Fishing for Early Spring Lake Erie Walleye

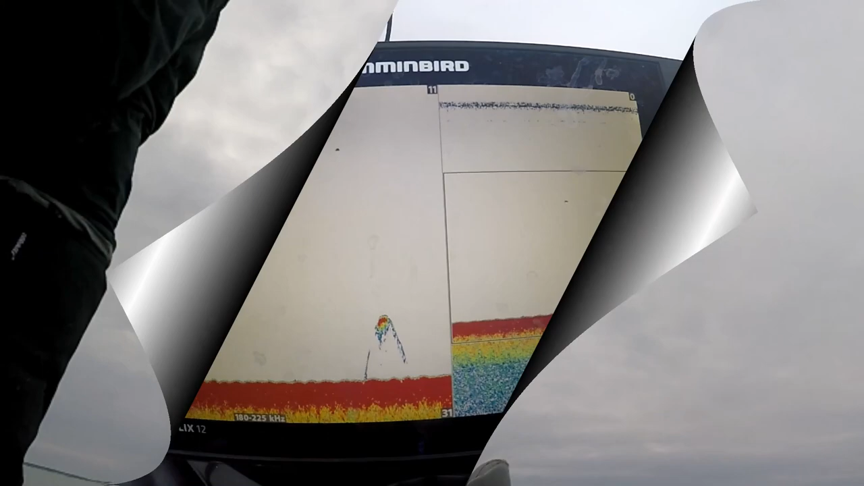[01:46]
uh i mean i've caught females as small as 22 inches so that's another man what we are looking for out here in the abyss of lake erie as heath likes to call
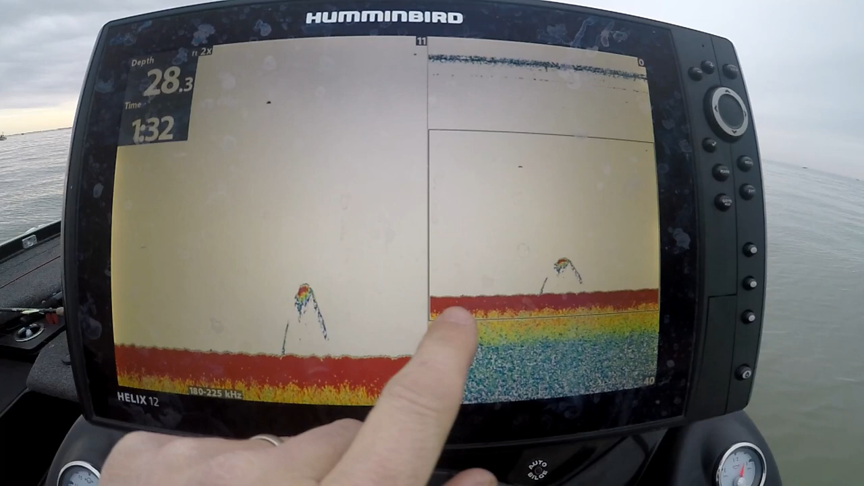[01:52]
it those but we want to see lots of them before we started fishing this morning that's what we looked for and that's how we come across our area
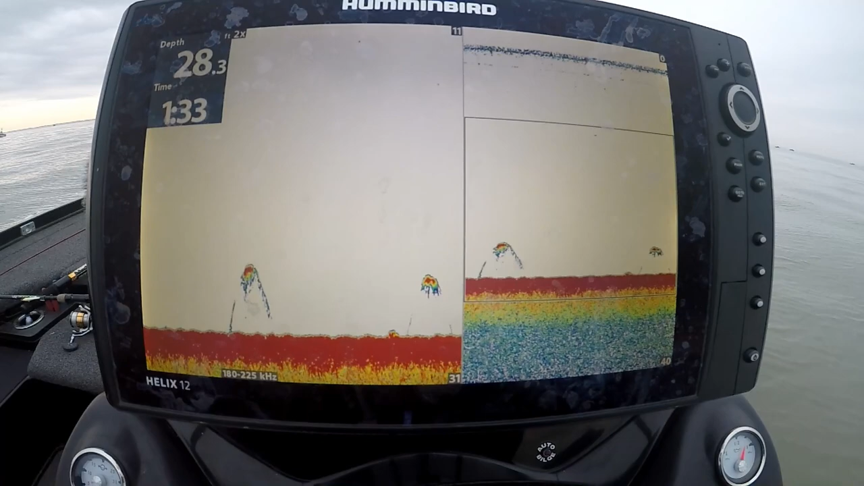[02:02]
and stay put and then we actually put the spot lock on for the fuel motor
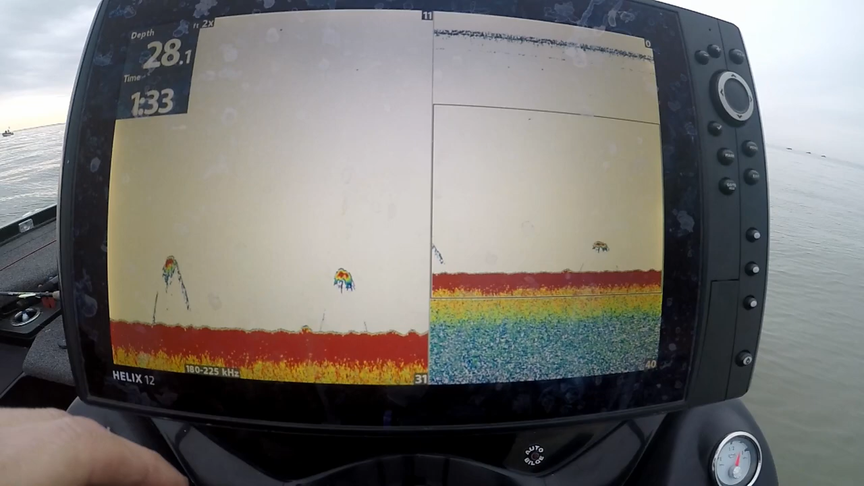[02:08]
and wait for these fish to come by and just use the the chicken wrap to pop them up got him
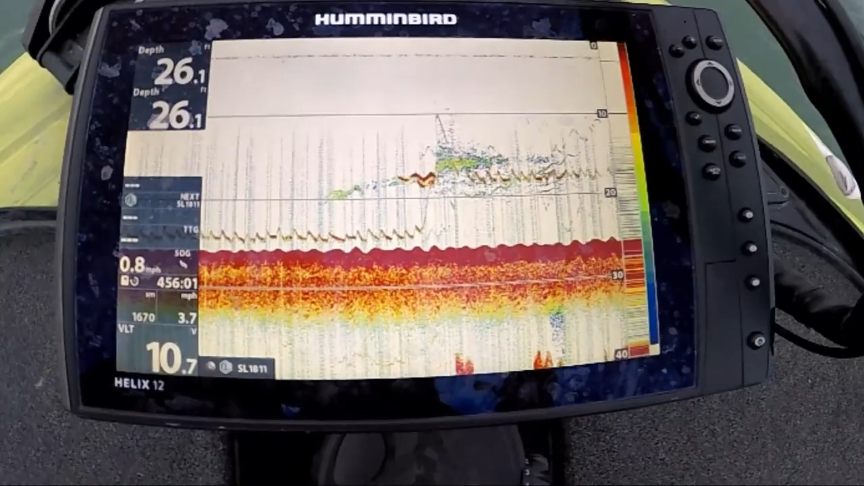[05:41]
over vertically like that a lot of those those higher fish like that you normally can't catch those are your trolling fish
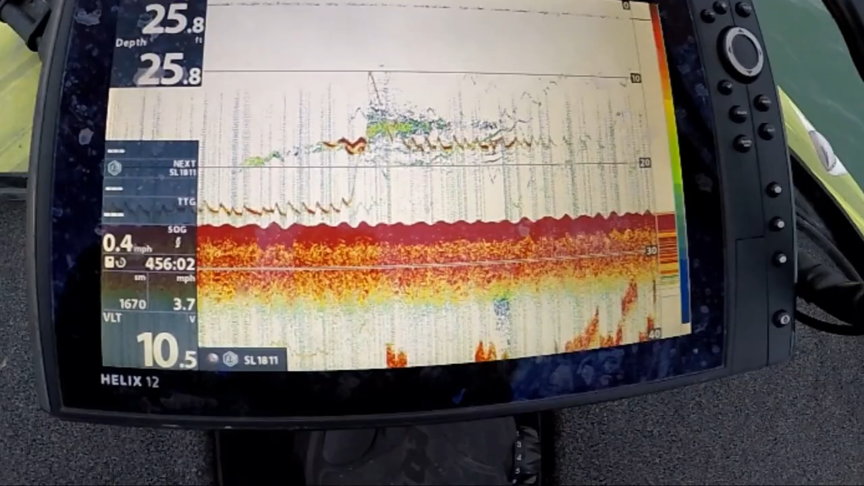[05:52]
On screen: depth 25.8 ft
now this show me your bait we're working on the bottom all right see the bait
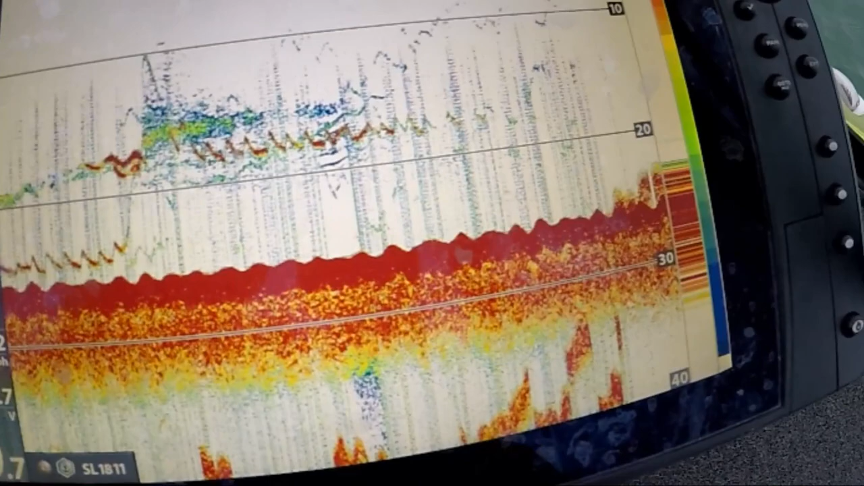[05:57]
your bait that is yep see it uh hold on here it goes coming up riding up
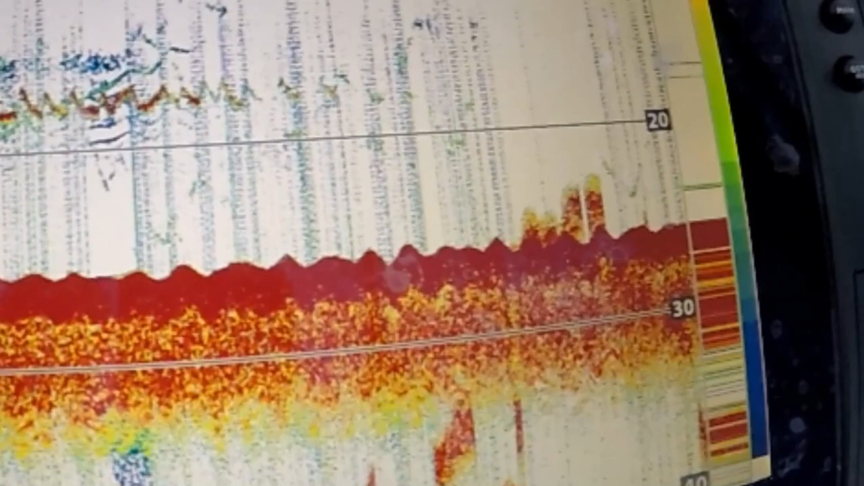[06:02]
a little bit of the current's affecting it right now getting it out of the screen that's it there it is right there there's my bait and you just basically
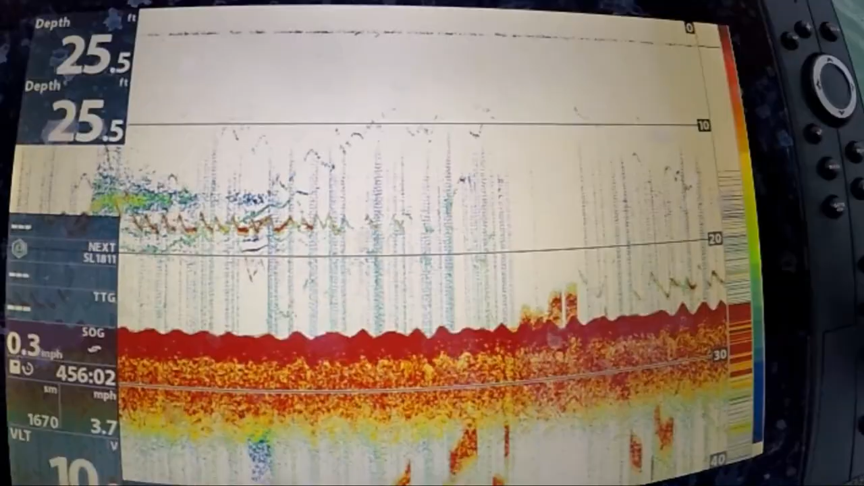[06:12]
On screen: depth 25.5 ft
jig that rapala
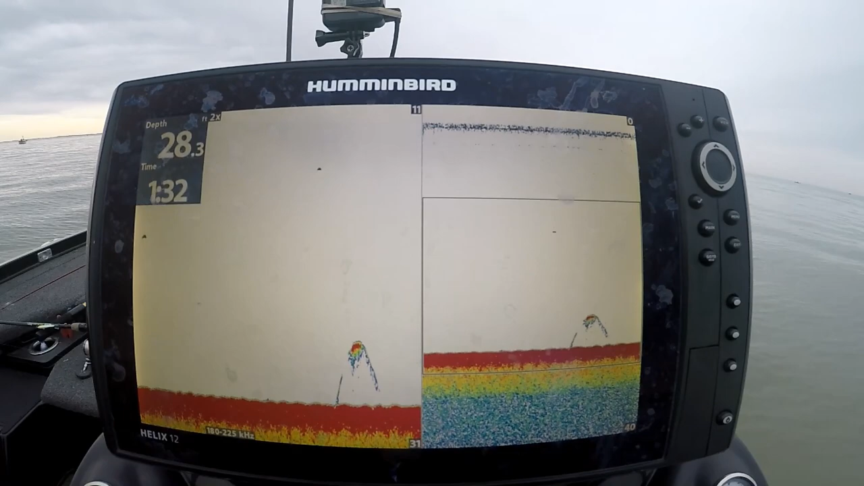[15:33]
so you're looking for fish you're not looking for rises you're not looking for contour lines so much you're looking for fish on the graph and
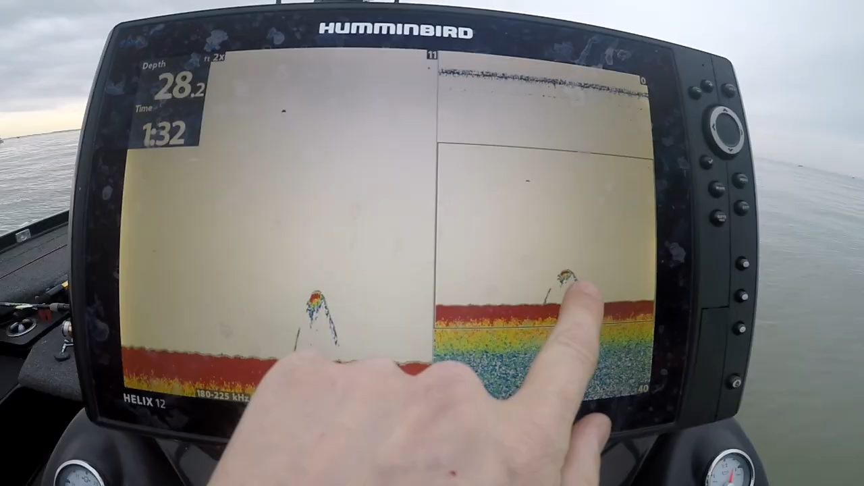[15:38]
if you see multiple fish on the graph you stop the boat the all trex is a big part you spot lock you